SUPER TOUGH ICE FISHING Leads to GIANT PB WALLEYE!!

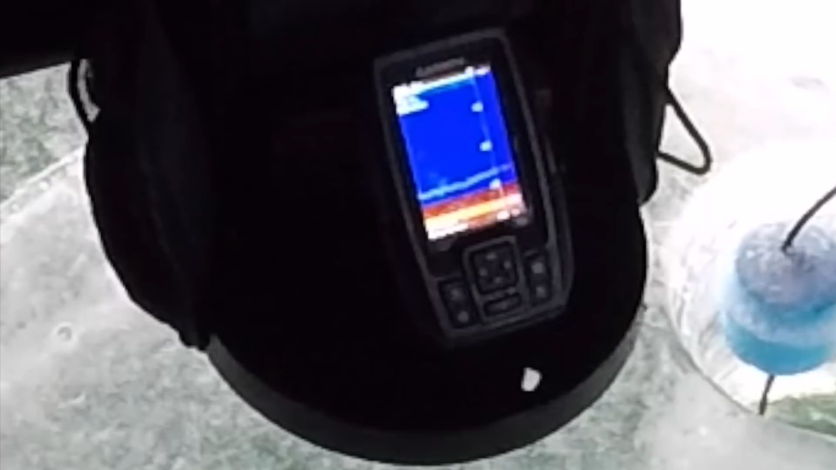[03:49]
We got a mark, holy shit, we got a mark.
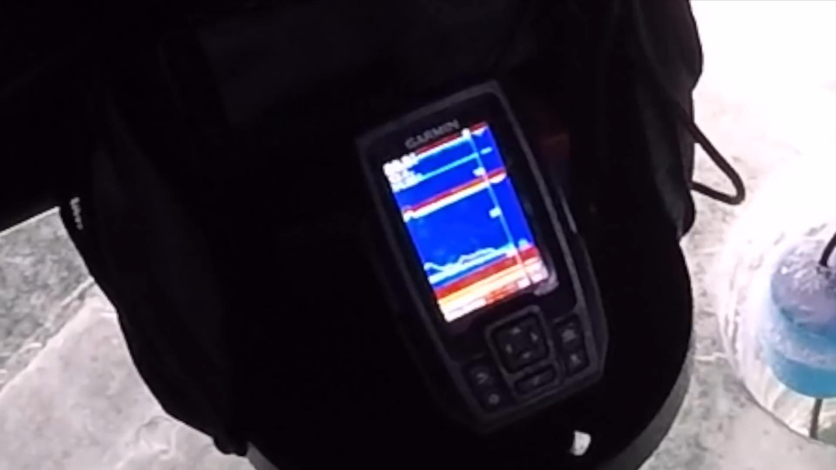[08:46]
He's down there. I don't think they're gonna eat that Z-Man.